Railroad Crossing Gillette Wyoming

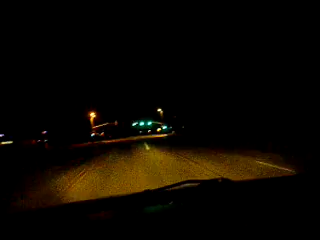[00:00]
Okay, right now we're coming up on the crossing at Garner Lake.